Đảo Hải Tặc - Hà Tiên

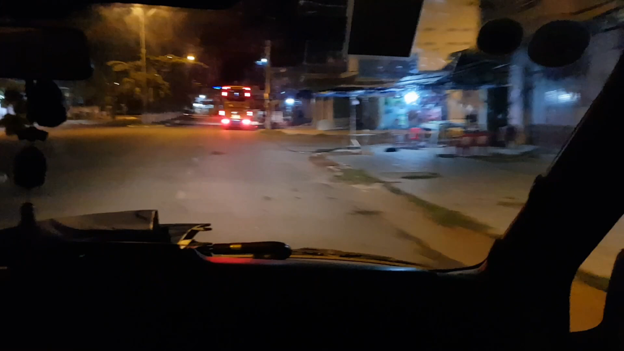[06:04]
Mới ngủ được một chút chúng tôi đã ngơ ngác có mặt tại Hà Tiên rồi.
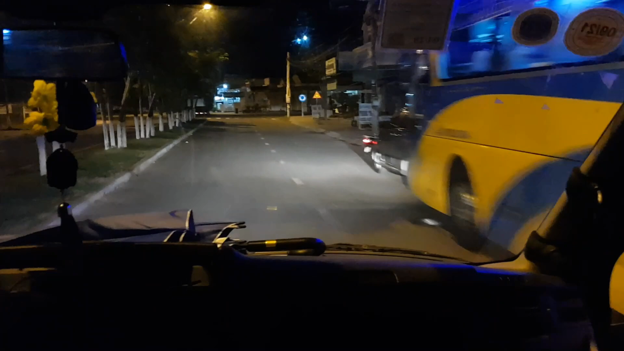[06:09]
Vắng que, đèn vàng hiu hắt. Cũng may là có xe 16 chỗ trung chuyển trong đêm qua bến tàu.
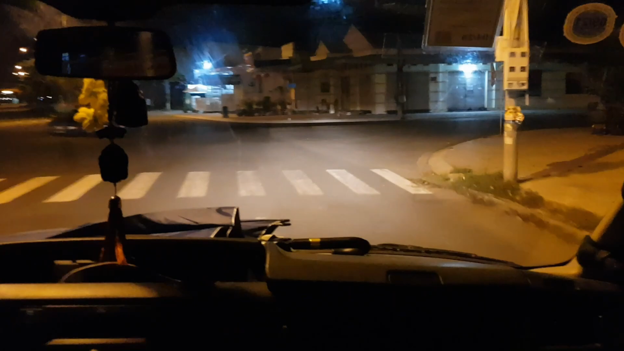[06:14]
Ở đây không thấy xe ôm hay taxi gì hết. Đường đêm nội ô thành phố Hà Tiên hiện ra trong đêm mùa hè. Im ắng, buồn hiu. Sau này có lẽ nên đặt chuyến xe khởi hành 23 giờ từ Sài Gòn thì tốt hơn.